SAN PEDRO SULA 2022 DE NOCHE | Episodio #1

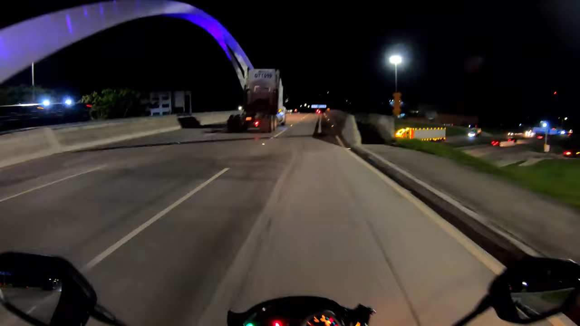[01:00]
San Pedro Sula Son aproximadamente las seis y media de la noche y así es el tráfico acá,
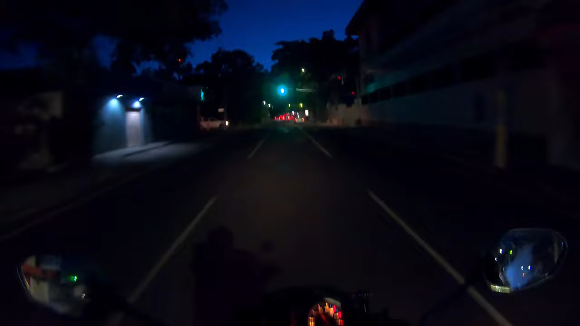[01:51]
Vamos aquí conduciendo, esta es la siete calle de San Pedro Sula, ya en la cercanía de la circunvalación.
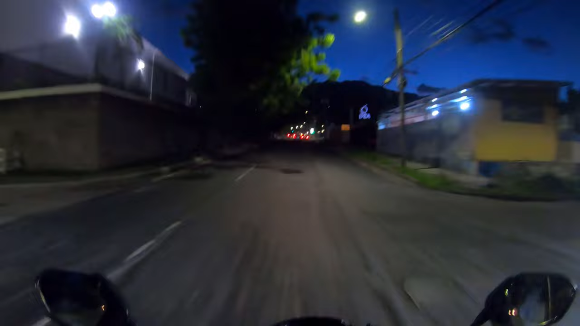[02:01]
Vamos realizando aquí este recorrido nocturno por esta calle de San Pedro Sula y vemos pues que el tráfico es un poco despejado por esta zona. Vamos subiendo a la circunvalación y vamos aquí cerca ya de la fuente luminosa.
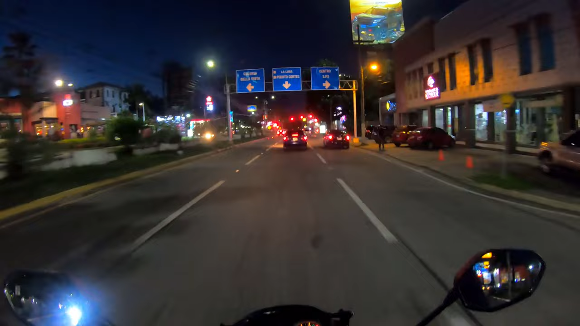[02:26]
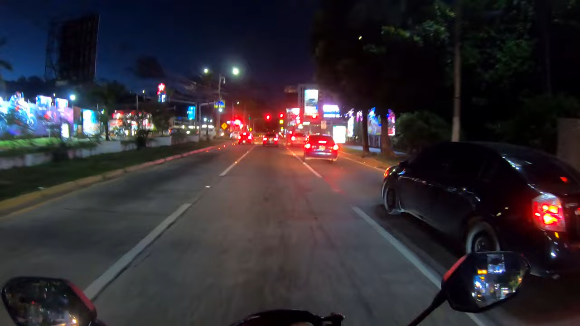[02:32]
Vemos que hay bastante iluminación aquí, una iluminación adecuada y necesaria para lo que es la señalización vial aquí en esta zona, en este sitio de San Pedro Sula. Ahora vamos aquí en la primera calle, vemos que aquí sí ya está un poco más iluminada esta primera
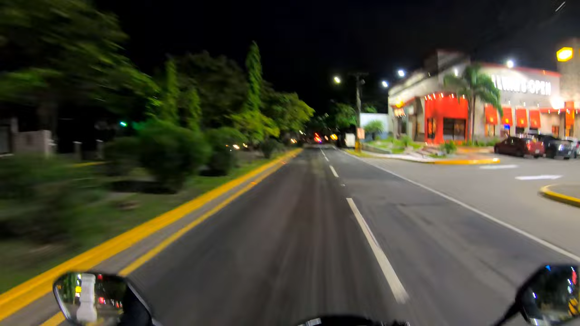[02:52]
calle de San Pedro Sula y vamos en dirección de este, perdón, vamos en dirección de oeste a este.
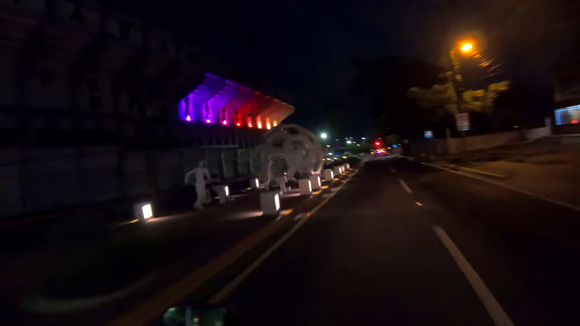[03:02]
Aquí queda el estadio Francisco Morazán, hay una plaza de las banderas donde están una buena parte de banderas del mundo acá,
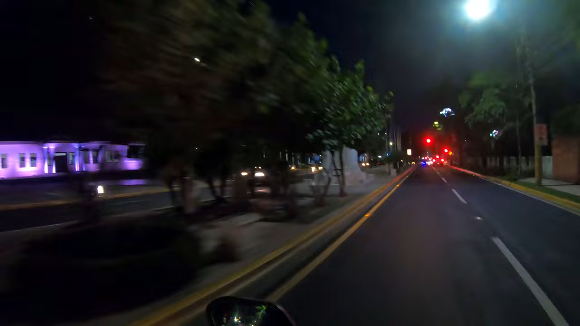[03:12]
que ahorita de por cierto no hay ninguna. Y vamos a recorrer aquí pues, hacer este recorrido por esta primera calle de noche.
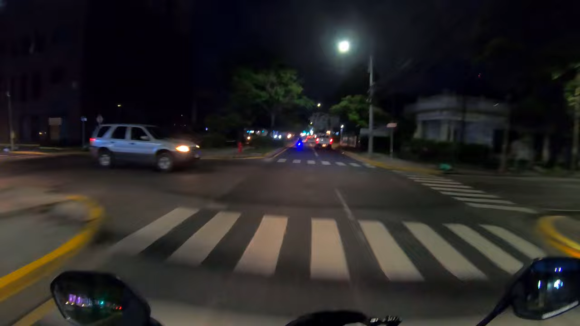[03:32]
Este es el panorama que se vive aquí en esta primera calle, son aproximadamente las 6.45 de la noche y vamos recorriendo aquí por esta calle principal de San Pedro Sula, ya que esta calle se le llama primera calle me imagino yo,
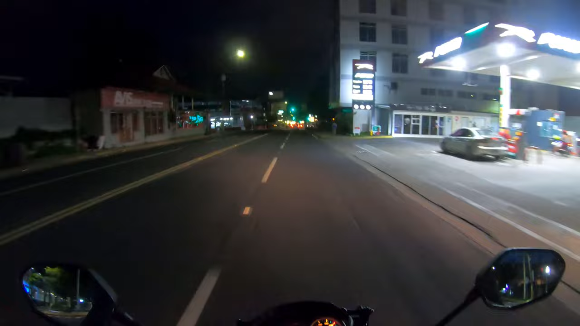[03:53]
ya que de esta calle dependen o parten el nombramiento de las demás calles aquí en San Pedro Sula, lo que son las avenidas,
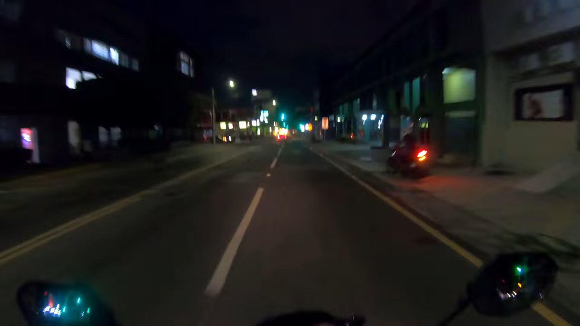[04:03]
lo que son las otras calles de la ciudad, pues parcialmente está cerrado totalmente esta primera calle,
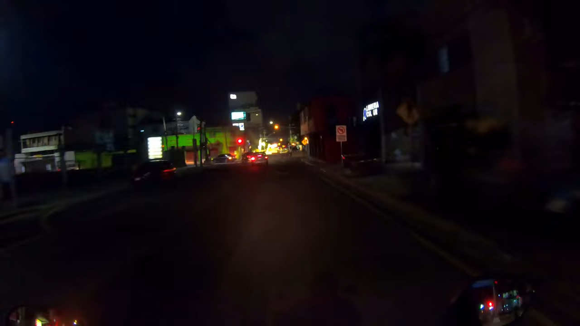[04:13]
ya no podemos pasar hasta el parque.
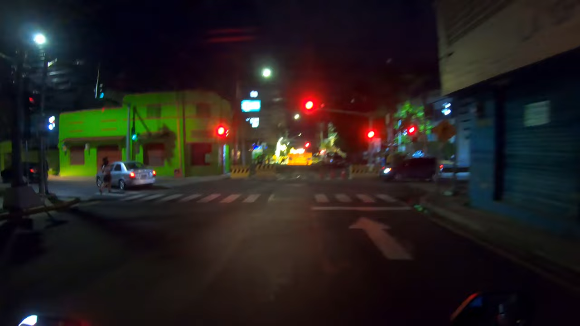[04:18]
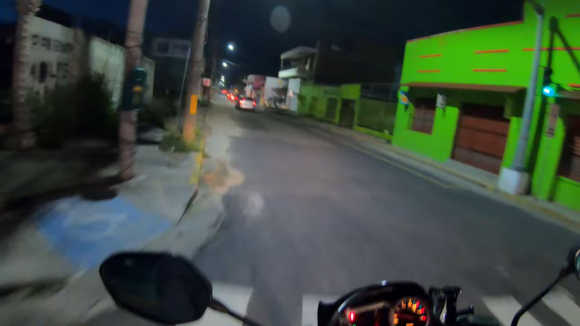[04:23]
Entonces vamos a hacer un retorno aquí, vamos subiendo aquí por Guamilito, este es el famoso mercado Guamilito de San Pedro Sula y se caracteriza por vender pues flores.
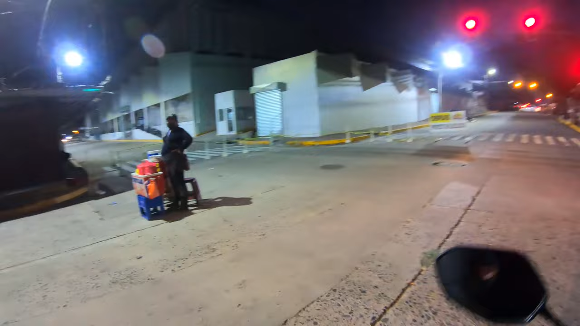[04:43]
Esta es una de las calles que he visto ahorita en este recorrido que he hecho por la noche de esta ciudad,
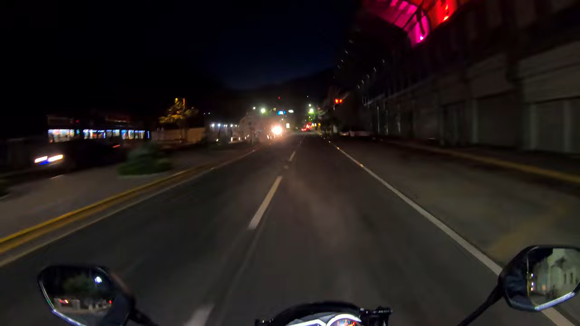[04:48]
que está llamémosle mínimamente iluminada,
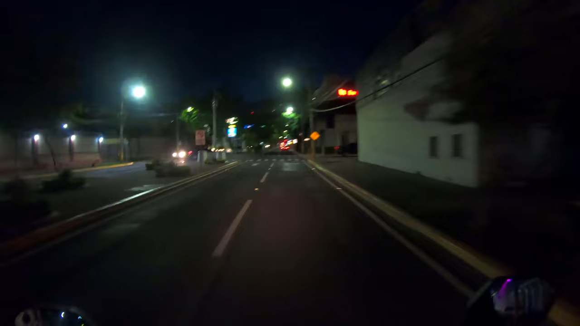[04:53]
que le hace falta un poquito más de iluminación y por sobre todo pues conducir siempre con precaución, muchas personas me preguntan que si puedo hacer un tutorial de cómo manejar aquí en la ciudad, pero aquí prácticamente aunque uno siga todas las reglas necesarias, siempre hay conductores mal educados de los automóviles, móviles que no los respetan a las motocicletas,
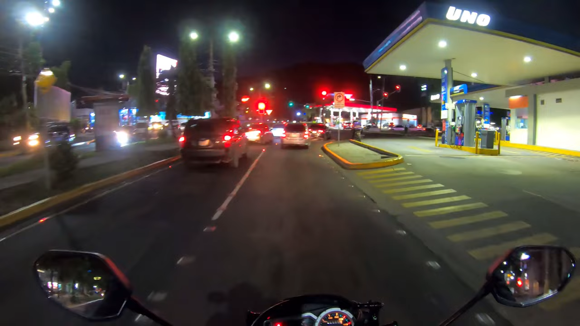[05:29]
a los conductores de motocicletas, aquí solo queda ir viendo cada 15 segundos por cada uno de los retrovisores y bueno ahí después te cuento, vamos a hacer aquí una pequeña toma panorámica,
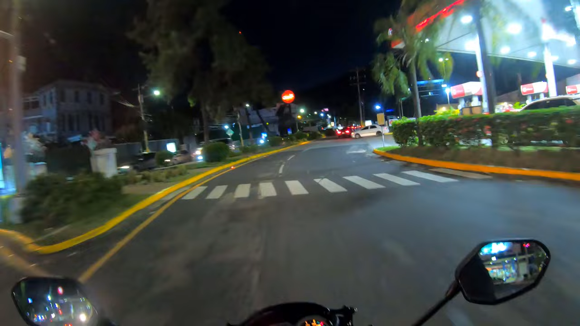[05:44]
este es el boulevard Los Próceres, el famoso boulevard Los Próceres pues que... siempre hay un mal educado pues que se mete y aquí vamos conduciendo en dirección de este a oeste, este es el famoso boulevard Los Próceres que ya lo hemos recorrido de día,
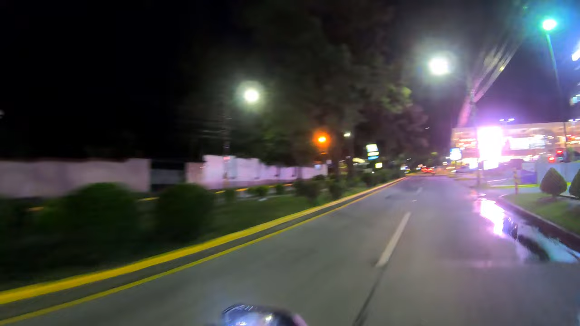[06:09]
este es un centro comercial nuevo creo yo, paseo Los Próceres dice...
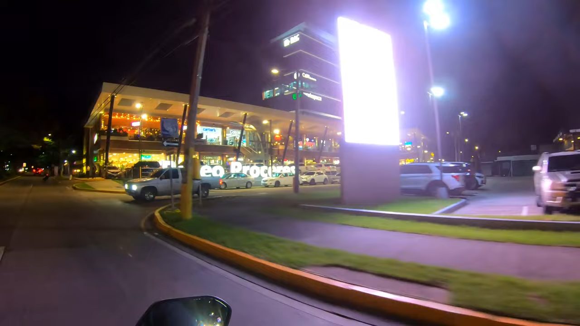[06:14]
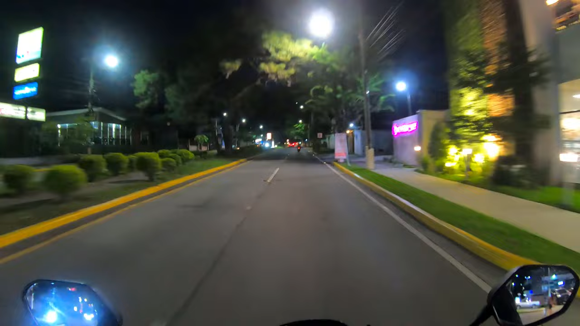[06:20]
y así es pues este recorrido aquí por este boulevard Los Próceres de San Pedro Sula, una zona pues comercial y colindante, si seguimos esto más hacia arriba pues esto nos lleva a la colonia Bellavista y también hacia el merendón y vamos realizando esta panorámica el día de hoy aquí por este boulevard Los Próceres,